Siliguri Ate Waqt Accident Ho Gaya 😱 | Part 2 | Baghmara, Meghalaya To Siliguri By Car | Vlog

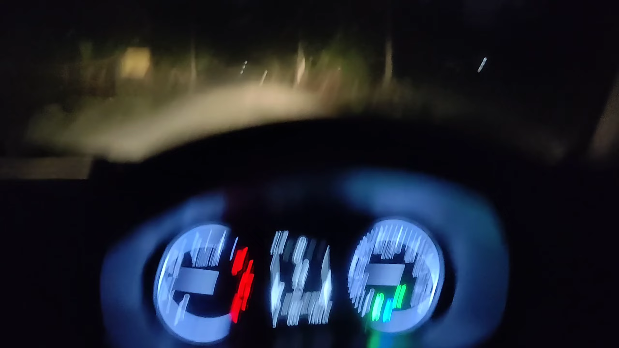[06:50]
तो अब यह थोड़ा सा पैच खड़ाब है सिर्फ शॉटकट मार रहा है तो अभी डायरेक्ट लिग वहाई वे में ऊठके आप लोगों से बात करते हैं कि थोड़ा जल्दी भी चला आना पड़ रहा है भी रिकॉर्ड नहीं कर रहा हो उसके लिए
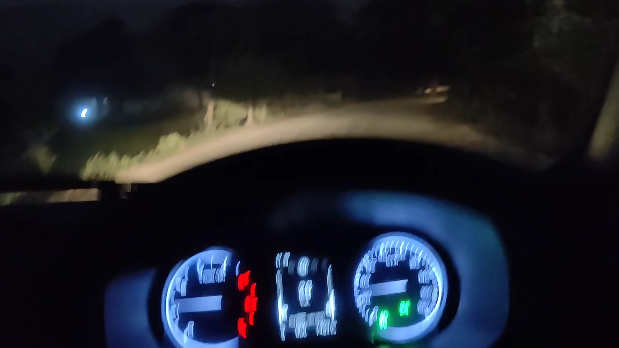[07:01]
तो यह अभी हम लोग पकड़ रहे हैं नैशिनल हाईवे रात को समझ में नहीं आ रहा होगा अप लोगों हम लोगों ने पकड़ लिया नैशिनल हाईवे अभी इदर से सीधा
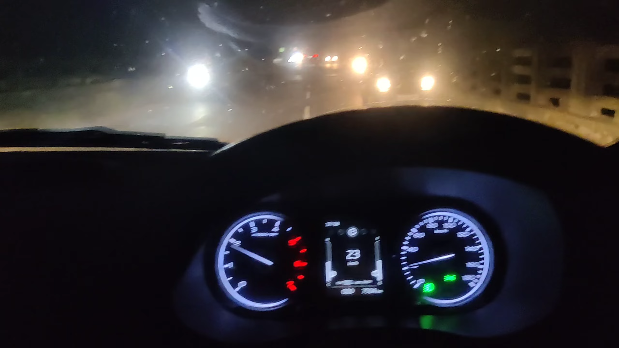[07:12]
जाएंगे आसाम वेस्बिंगल बॉर्डर मिलेगा उसके बाद सीधा सिली गुडी 50 किलोमेटर ज
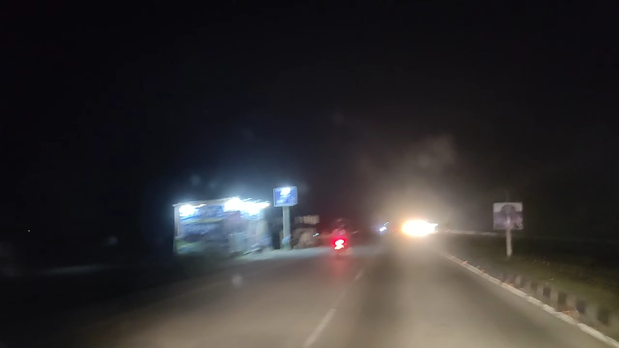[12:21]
रात का समयन और ग्लास भी क्लियर नहीं है आगे रुक के ग्लास क्लियर करने के बाद एक बद देखेंगे इस व्यूम में कैसा लगता है ये मतलब की तब में मोबाईल भूल्डर में वीडियो अच्छा आता है और नहीं आता है तो बार-बार हाथ में नहीं पगड़ना पड
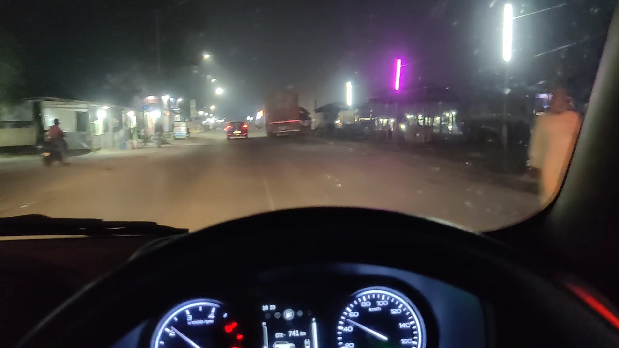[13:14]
हम लोग ऑफिशेली वेज बिंगल एंटर कर चुके है इधर से सिली गुरी 200 या 220 किल